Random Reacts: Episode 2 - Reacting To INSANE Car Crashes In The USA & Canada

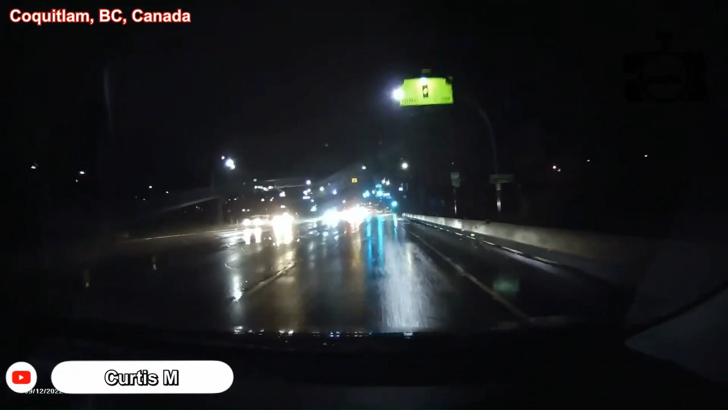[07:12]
I thought the internet connection just interrupted again. Okay. Oh, nah. Sue!
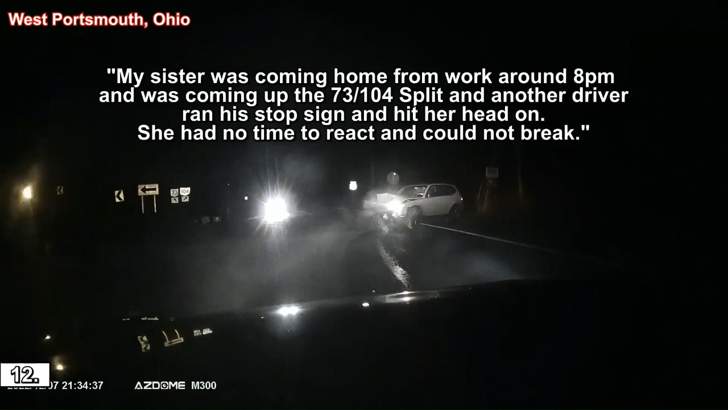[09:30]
the police did a bad job getting back to you an hour. But okay, that the crash I just saw was a bit mad. Is that a level crossing?
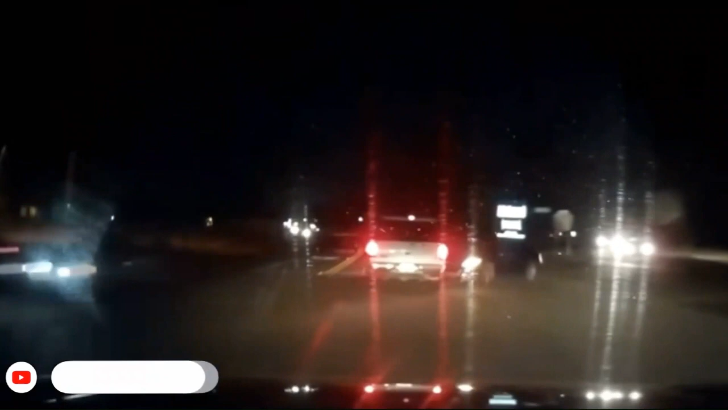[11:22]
Oh my gosh! A double hit, the ladies. I don't know what she's thinking, but
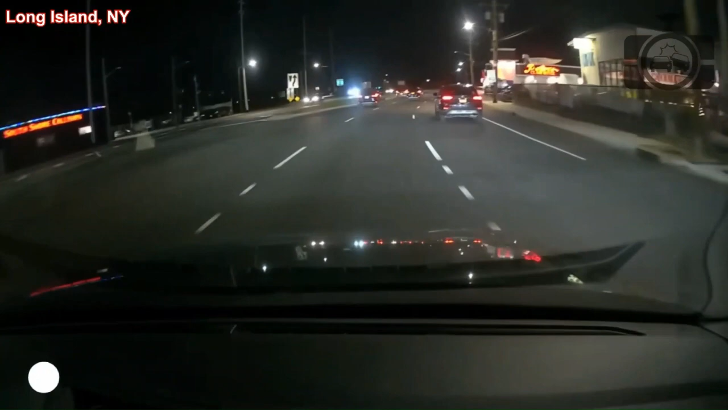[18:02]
What the flip, geezer? Oh shoot. Did that car went over the bridge?